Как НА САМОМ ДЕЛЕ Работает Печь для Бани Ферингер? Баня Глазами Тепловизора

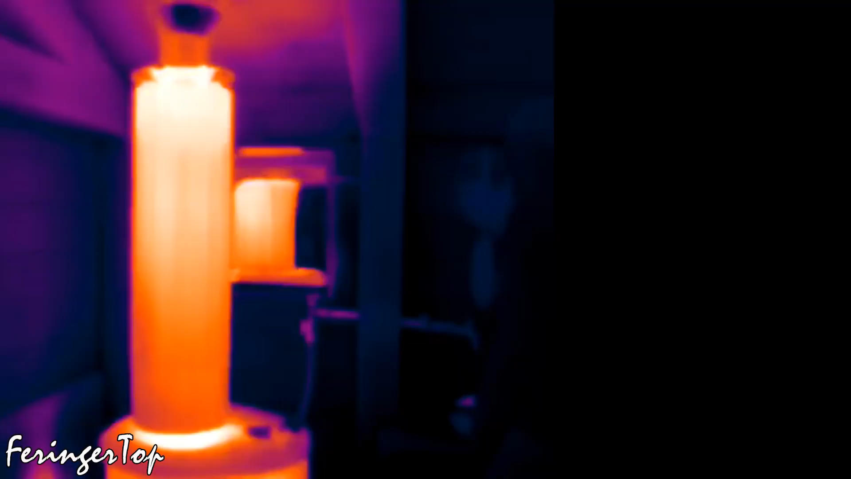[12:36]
Баня прогрелась, но есть уточнение. Этого может быть достаточно для начала прогрева семьей.
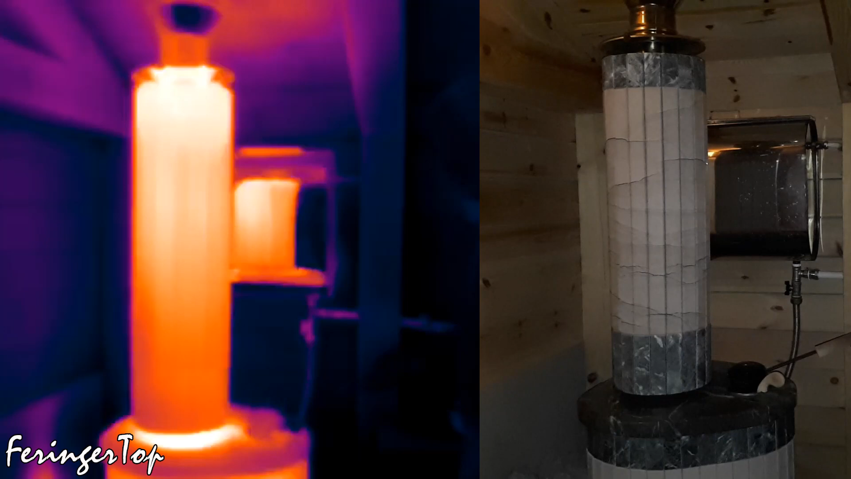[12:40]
Не сильно высокая температура на полке может позволить хорошенько пропарить ребенка в комфортных для него условиях. Но если бы, к примеру, предстоял поход в баню с друзьями, нужно было бы подогреть еще. Этого было бы маловато. Стоит учитывать, что в зимнее время сама промерзшая печь нагревается дольше, чем из плюсовой температуры.
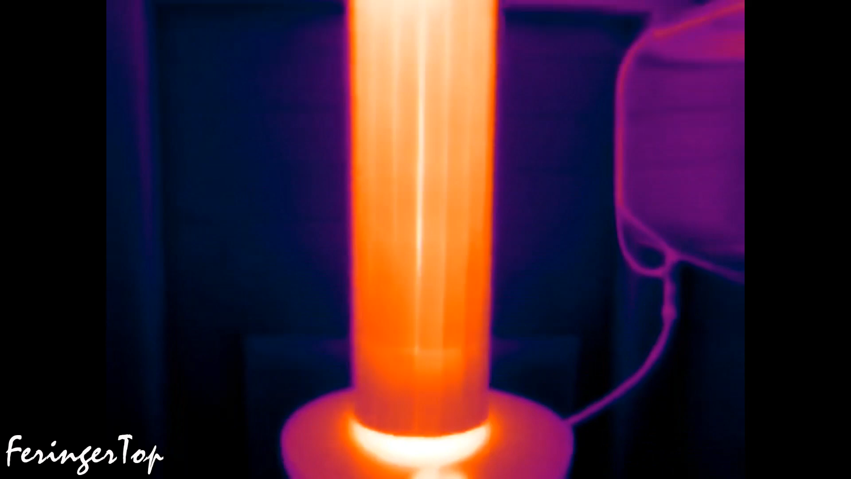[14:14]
Термометры будут как заклинившие на необходимых 50-60-70 градусах. А пара можно будет получить сколь угодно много.
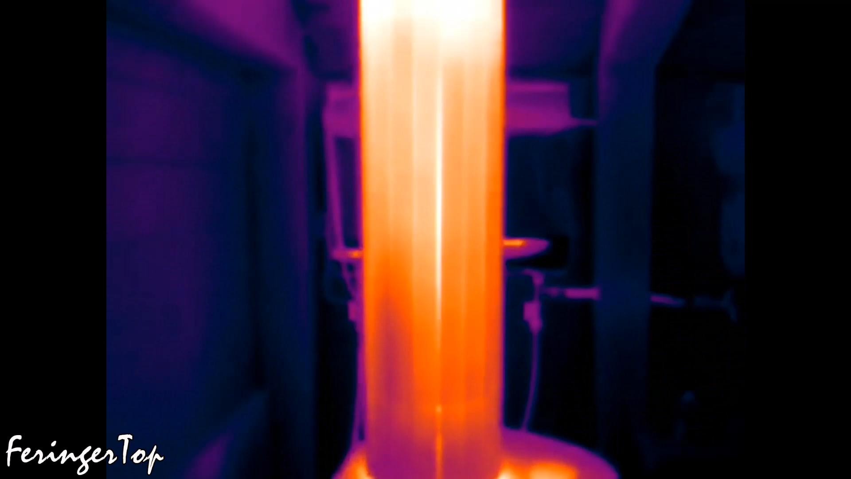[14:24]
И все потому, что вот она нагретая масса камня.
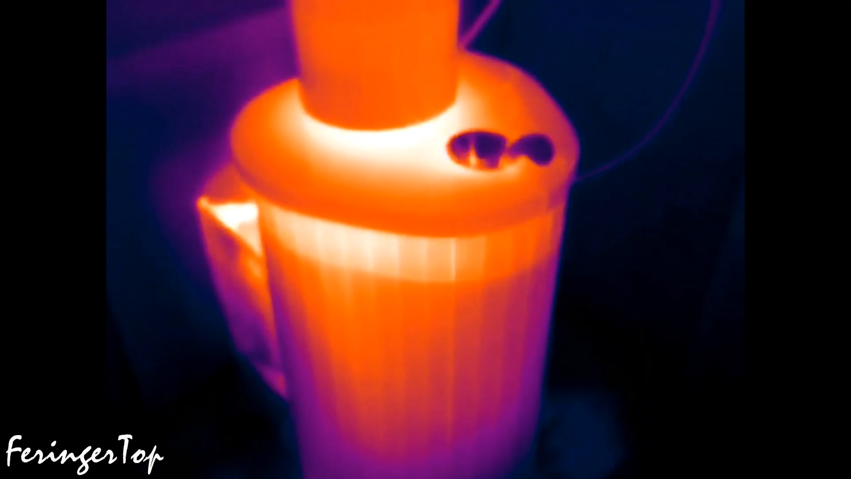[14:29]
100 кг в каменке и еще 100 кг в облицовке.
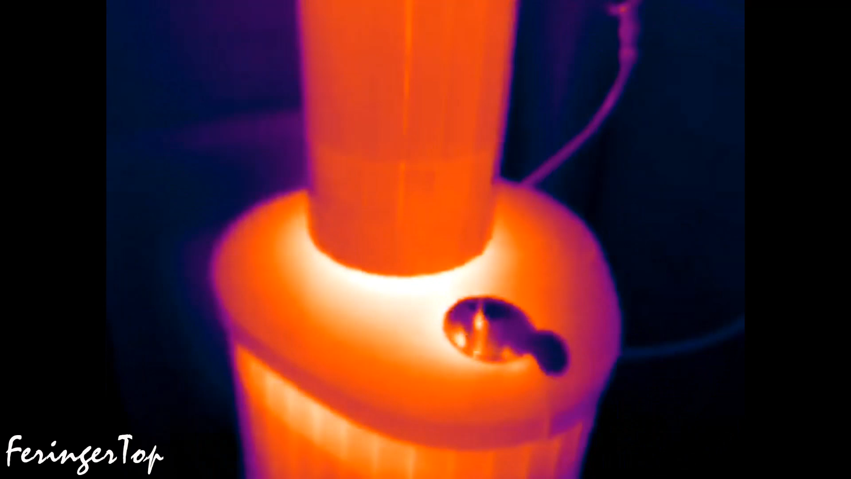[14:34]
Даже уже после помывки печь выглядит вот так. Хотя угли в ней совсем погасли.
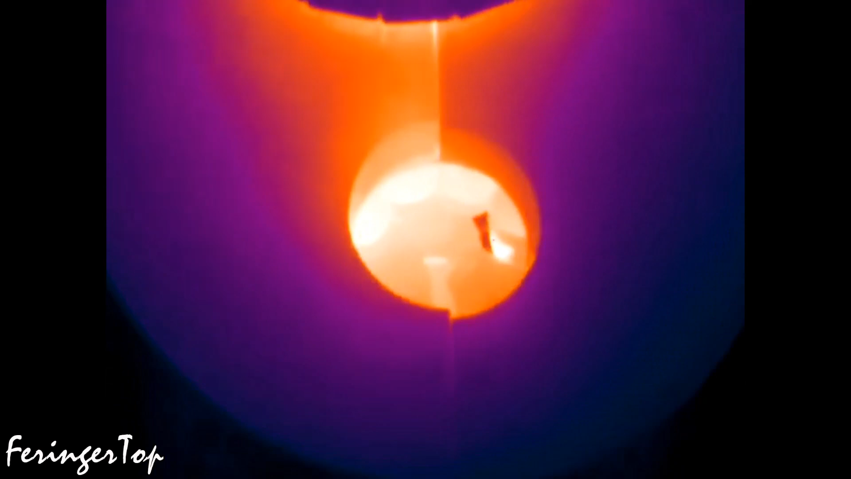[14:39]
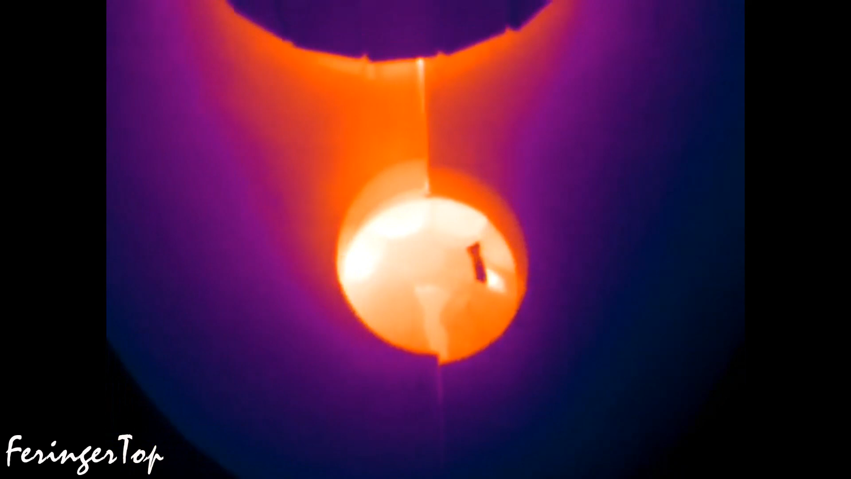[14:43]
Это остаточное тепло уже пойдет на сушку бани.